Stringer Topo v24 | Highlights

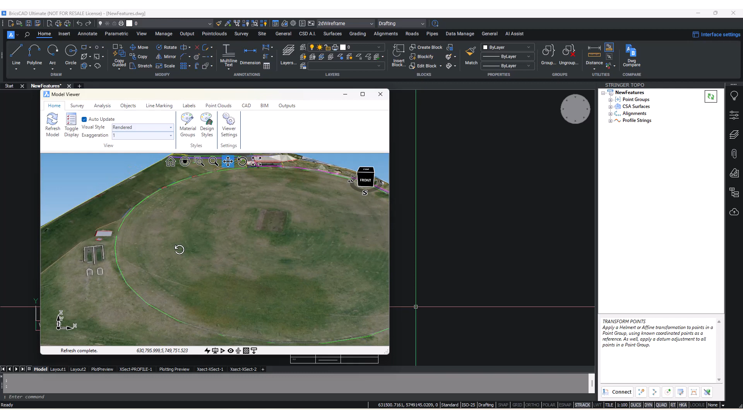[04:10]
new to model viewer is the ability to apply an elevation analysis on a surveyed surface to do this go to toggle display and go to the analysis tab once you've set up